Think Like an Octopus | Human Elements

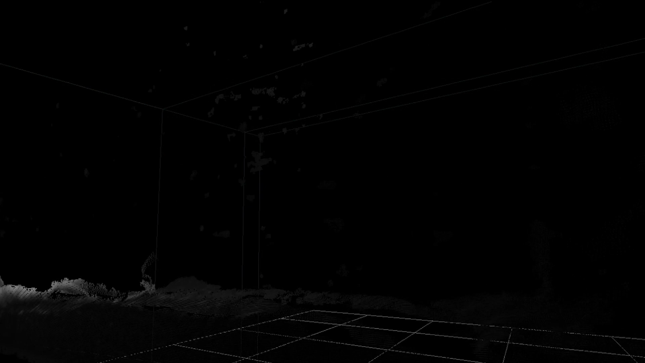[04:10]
To study it, Dominic and his team gather data and map the octopus with 3D cameras to look for
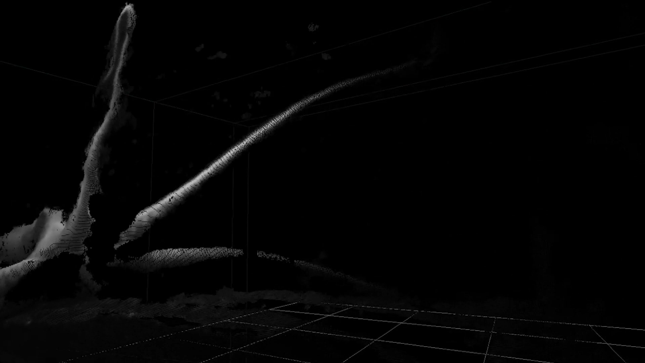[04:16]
patterns and symmetries and watch how the arms work cooperatively and independently.
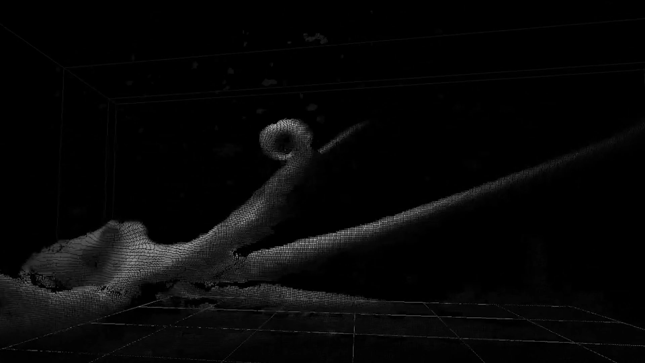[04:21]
In the future, an implant in the octopus's brain could complete the picture,